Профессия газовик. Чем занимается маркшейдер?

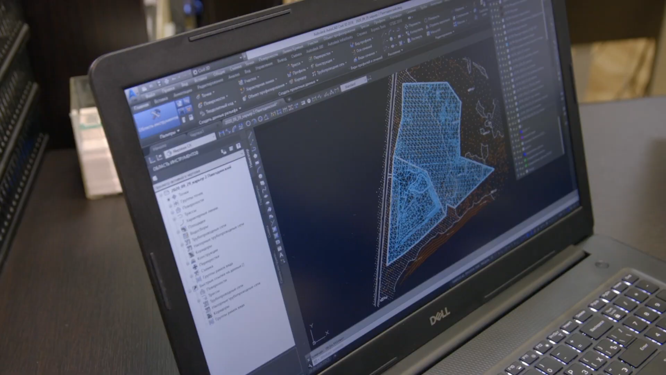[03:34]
Полученные материалы обрабатываются, уравниваются, и получаются наборы точек, которые несут себе координаты X, Y и Z.